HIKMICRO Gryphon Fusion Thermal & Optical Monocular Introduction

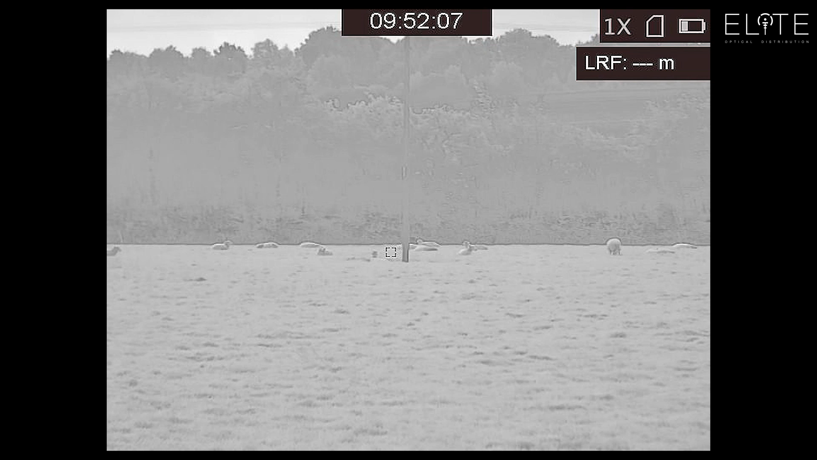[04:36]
You'll also find in the software that Hike have developed a fusion thermal mode which is reintroducing the detail from the
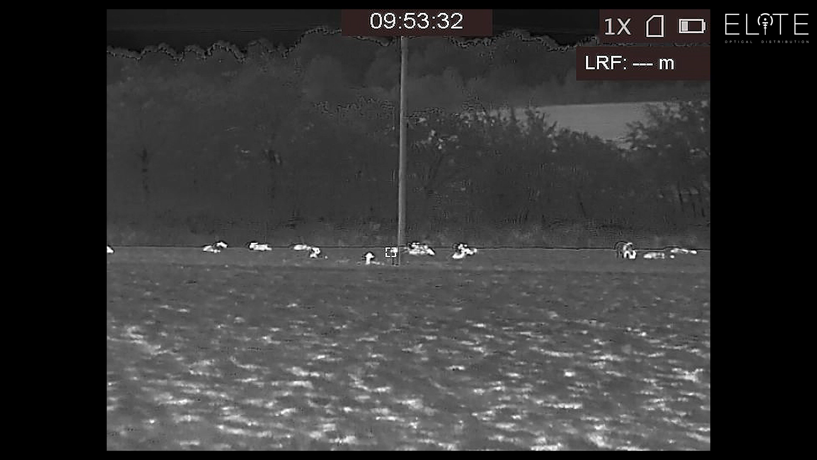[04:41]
optical image back into the thermal to give you the best of both worlds. And that's helping to pick out the detail in the shapes and the outlines of animals and that's going to help you to identify from that single image mode.
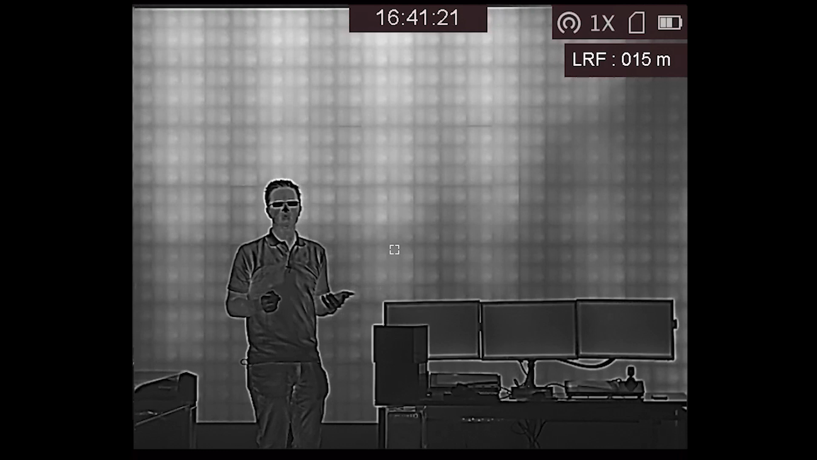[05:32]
So what better way to explain the fusion technology and how it works and with a quick demonstration. So I've now got the Griffin unit set up on a tripod at the end of Hike showroom and I'm streaming that back to my phone using the T-Vision app and I'm recording that so that I can share it with you and show you exactly how this works.
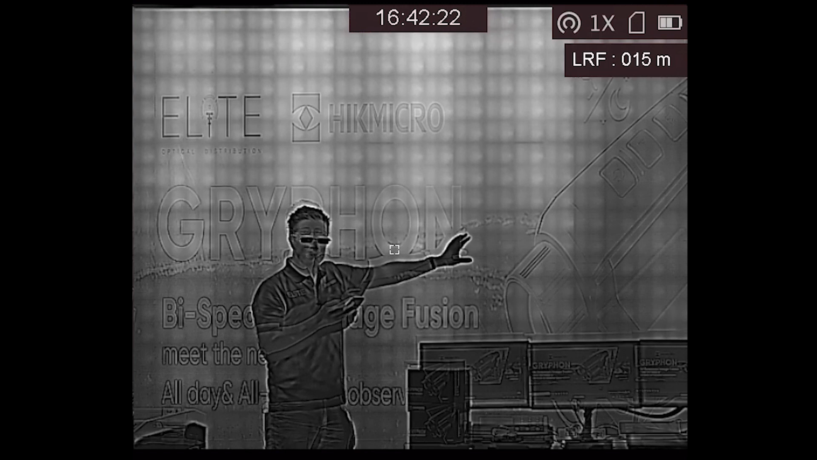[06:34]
So that is how fusion works. It's using the detail from the optical and it's adding that back in.